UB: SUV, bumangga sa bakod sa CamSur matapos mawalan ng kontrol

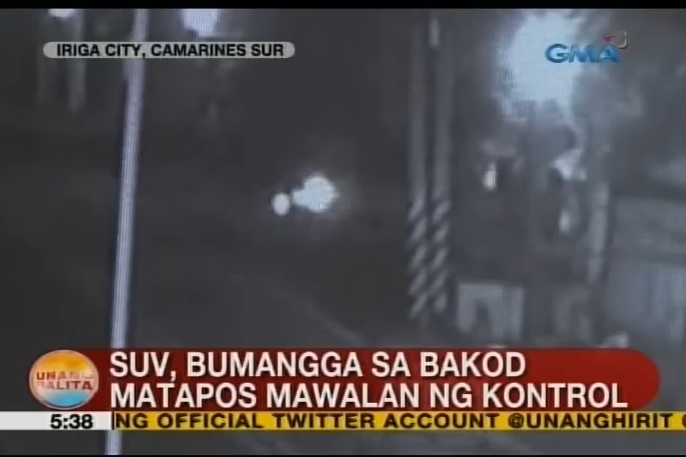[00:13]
Sa kuwang ito ng CCTV noong January 13, susulpat ang isang humaharot na SUV. Bigla ito maawalan ng control at sasalpok sa backwood ng isang bahay.